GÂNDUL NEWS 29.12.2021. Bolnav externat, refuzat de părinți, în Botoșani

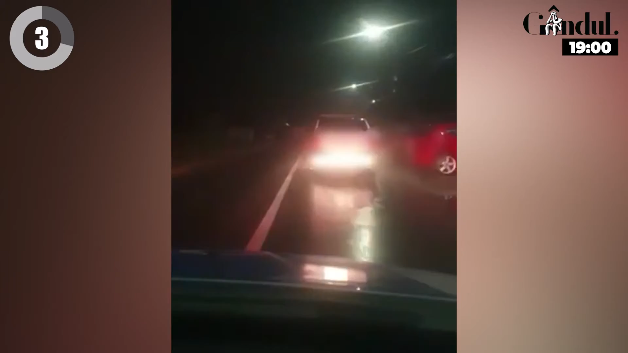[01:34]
și-a continuat deplasarea și a mai acroșat alte două autoturisme. Trage pe dreapta! A fost nevoie ca o altă mașină de poliție să-i blocheze drumul ca să-l determine să oprească. Când au ajuns lângă șofer, polițiștii au simțit un miros de alcool, însă bărbatul a refuzat să sufle în etilotest. A fost reținut și s-a întocmit dosar penal pentru refuzul sau sustragerea de la prelevarea de mostre biologice. S-a grăbit să treacă de intersecție și era să ajungă pe peronul metroului.